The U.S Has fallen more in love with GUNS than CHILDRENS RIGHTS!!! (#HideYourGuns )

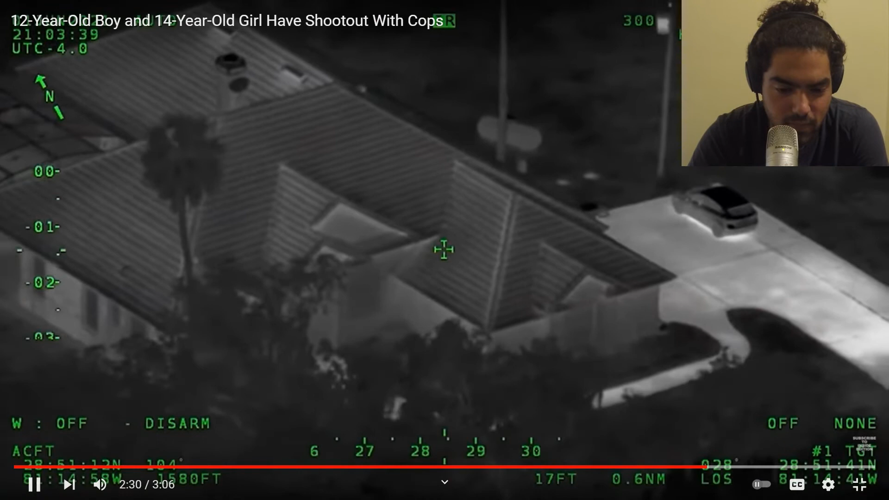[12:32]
You've got 1, 2, 3, 4, 5, 6, 7, 8, 9, 10, at least 10 bullet holes.